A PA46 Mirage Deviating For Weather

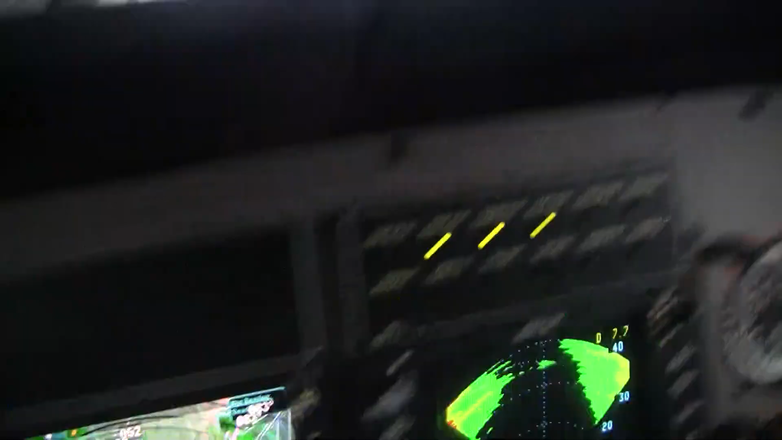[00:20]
negotiated a left deviation around these,
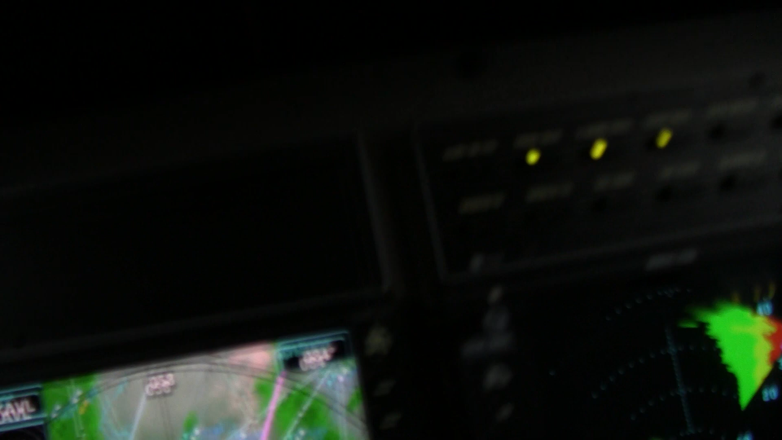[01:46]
I just, I do see some puddles on the ground here in the area, and at this close quarters,